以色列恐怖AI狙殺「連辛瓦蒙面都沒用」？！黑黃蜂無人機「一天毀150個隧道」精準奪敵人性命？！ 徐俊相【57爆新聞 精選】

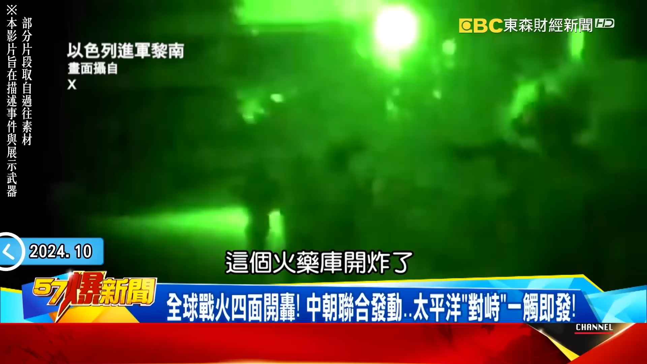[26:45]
多立分为什么话题当中你看到的这个火药库开炸了以色列基地遭到了真主党无人机展开攻